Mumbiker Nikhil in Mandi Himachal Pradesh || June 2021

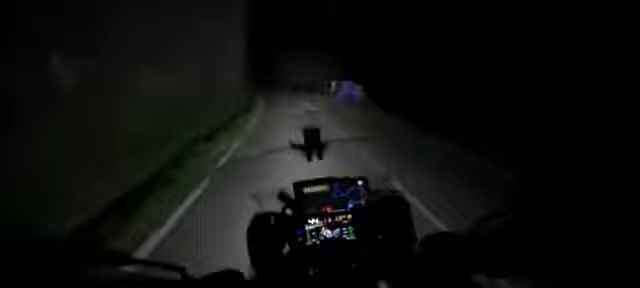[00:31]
It's very interesting, it's very long, it's very spooky, you know, it's very scary. The temperature dropped at 21 degrees Celsius. After all the hassle and hassle, we connected to the main road.